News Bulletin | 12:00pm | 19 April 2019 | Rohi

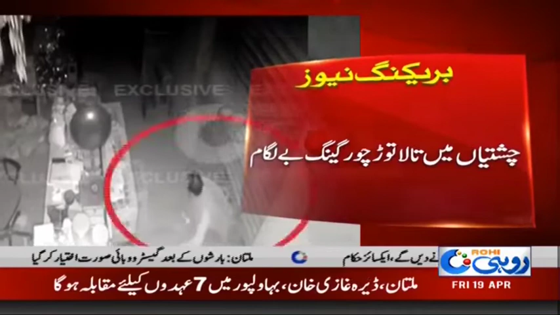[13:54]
سامان چورا دیا باردات کے فوٹیج روحی کو محصول ہو گئی ہے فوٹیج میں دیکھا جا سکتا ہے کہ چور تالے توڑ کر دکان میں داخل ہوتا ہے فوٹیج میں چور نقضی اٹھاتے ہوئے اور سامان چوری کرتے ہوئے بھی
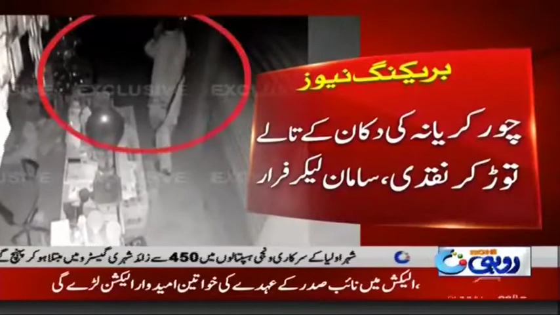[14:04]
صاف دیکھا جا سکتا ہے چشتیا کی یہ فوٹیج ہے جو آپ ملاحظہ کر رہے ہیں چشتیا میں تالے توڑ چور
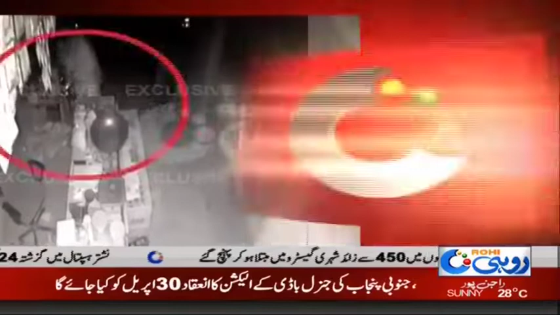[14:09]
گینگ بیلہ گام ہو چکا ہے تالے توڑ گینگ رات بھر دکانوں کے تالے توڑ کر تاجر برادری کو